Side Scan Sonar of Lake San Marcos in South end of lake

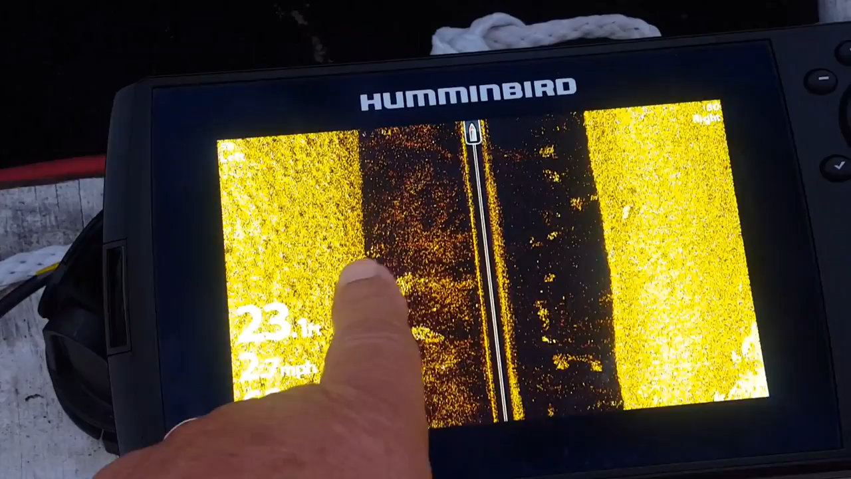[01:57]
here I don't see anything on the bottom per se so
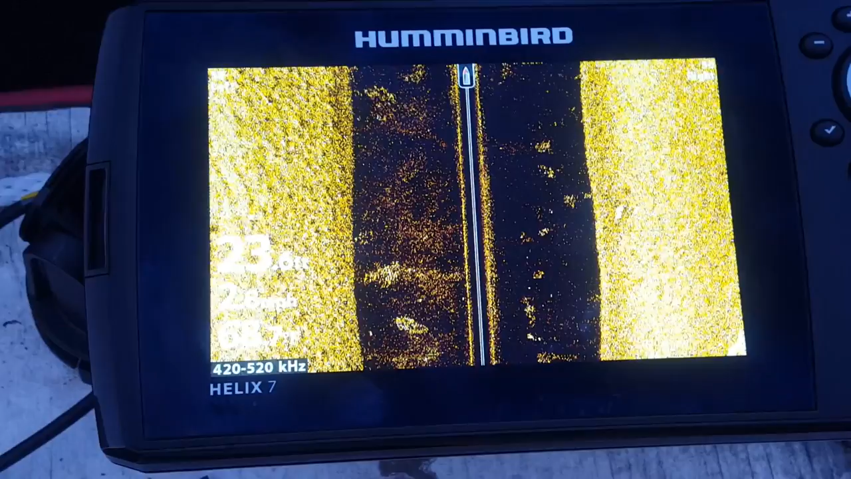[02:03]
that's what it looks like I haven't got it all dialed in yet looks
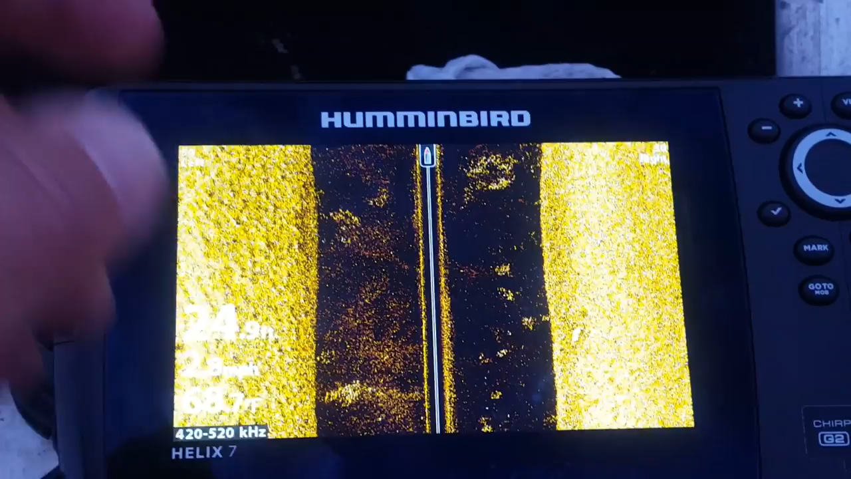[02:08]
like I might have gone past a school of fish there there